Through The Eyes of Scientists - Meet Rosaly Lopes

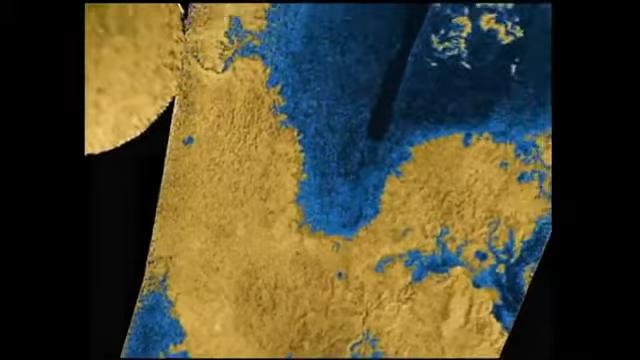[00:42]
So we use radar that can penetrate cloud and haze and actually show you the detail of the surface.